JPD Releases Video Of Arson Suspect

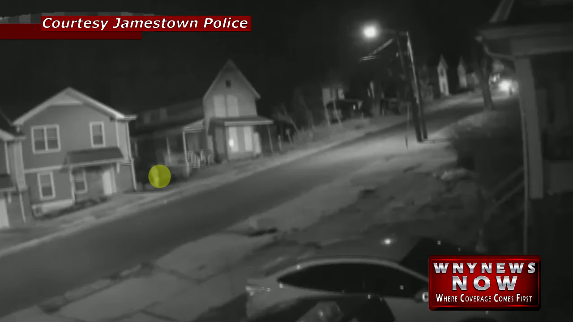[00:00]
The video that we're releasing shows a house at 650 East 6th Street, and it's from last Friday evening, March 24th, and it's from about 11.05 p.m. It does show a person coming out from in between the house and the code buildings, and then the person walks towards Windsor Street on East 6th Street. The video is edited for time, and it does show the person walking down the street and then walking up Windsor Street from East 6th Street. And then the video will cut, and it will show the actual fire happening within the next five minutes or so.